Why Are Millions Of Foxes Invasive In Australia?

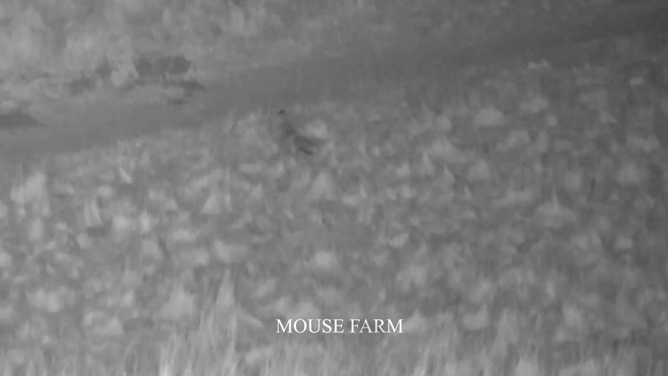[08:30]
However, this practice faces many difficulties and limitations, making management difficult. Hunters who are allowed to do this often choose a time at night
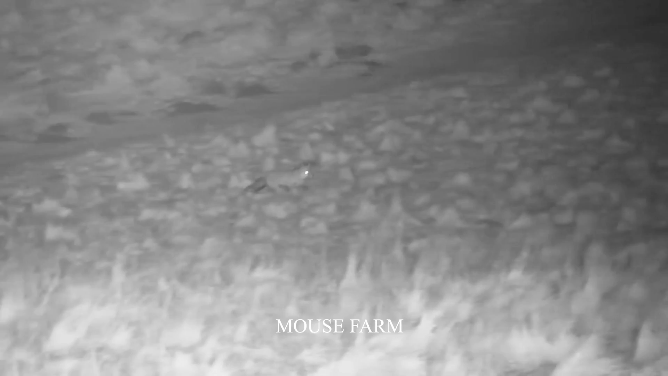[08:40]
because red foxes are often most active at this time.
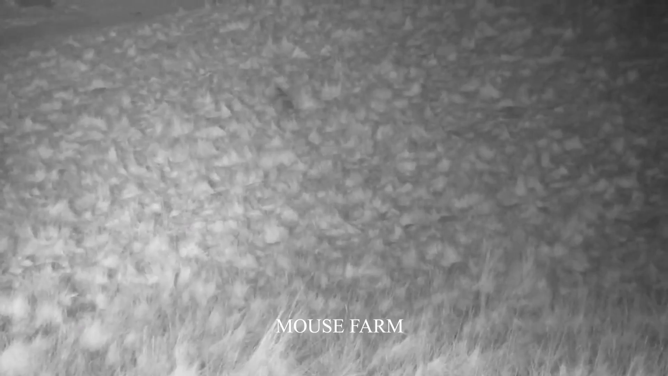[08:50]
They use flashlights to search for and approach targets, carry out hunting or capture foxes. However, these efforts face major problems and limitations.